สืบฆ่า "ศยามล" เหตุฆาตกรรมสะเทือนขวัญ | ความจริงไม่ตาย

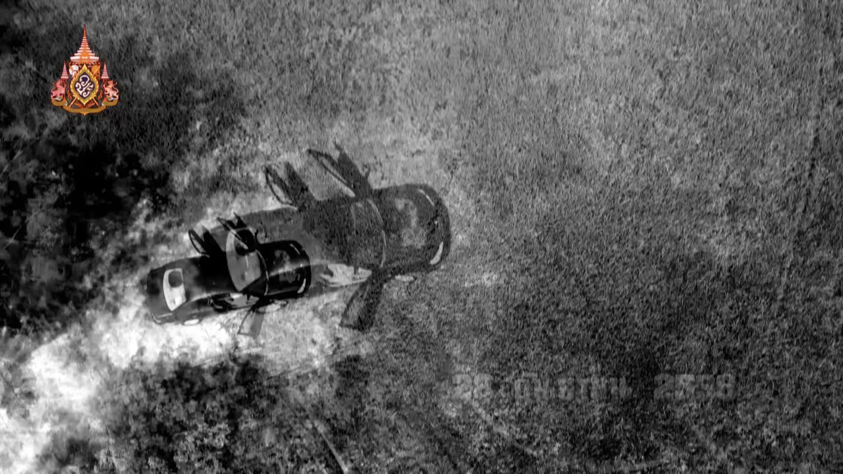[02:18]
นรัดยนต์ส่วนตัวที่จอดทิ้งไว้ ริ่มถนนบ้านหน้องป้าไหล อำเภอบ้านลาทจังหวัดเพชชบุรี